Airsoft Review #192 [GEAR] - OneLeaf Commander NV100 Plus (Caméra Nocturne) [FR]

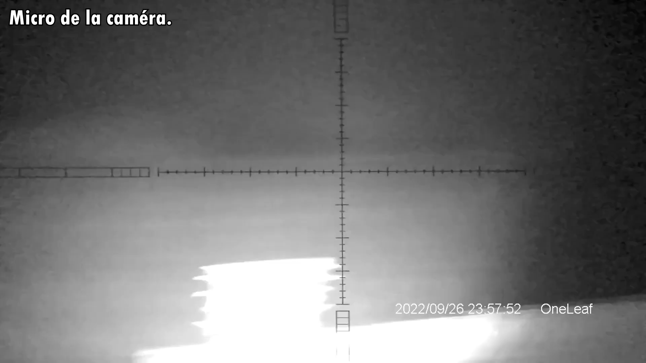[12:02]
lunette nocturne là Alors est-ce que le rétro-éclairage fonctionne ? Ah ouais le rétro-éclairage fonctionne Donc là je suis au niveau maximal Je descends au fur et à mesure vous voyez
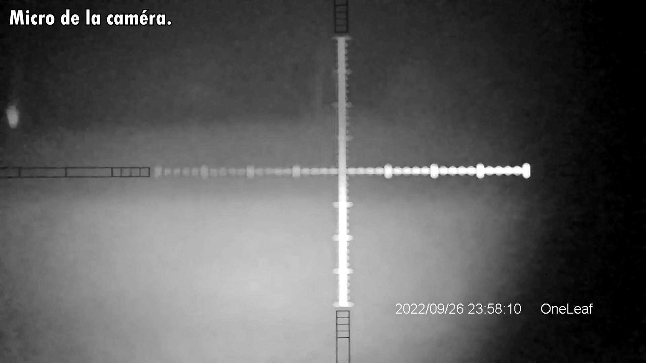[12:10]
Ça c'est le rétro-éclairage qui allumait Bien écoutez bah voilà